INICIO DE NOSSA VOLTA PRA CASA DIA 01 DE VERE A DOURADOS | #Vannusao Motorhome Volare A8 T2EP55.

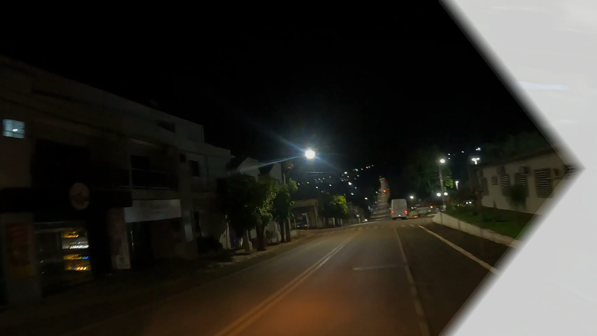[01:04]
E é isso aí, amigos. Estamos passando aqui agora pela praça linda e maravilhosa aqui de Verê, né, meu amor?
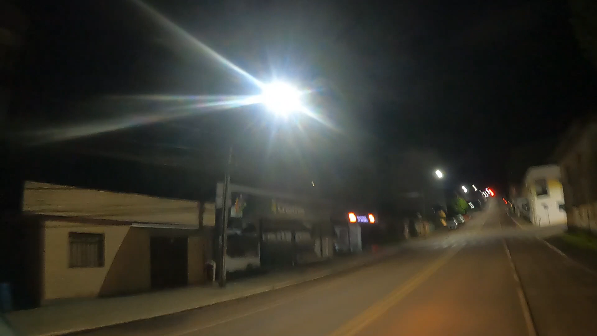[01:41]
Tá mostrando um pouquinho aí como que foi o nosso retorno, como que foi a nossa saída, né? Vocês viram aí, nossa saída de casa. E agora estamos passando aqui no centro de Verê.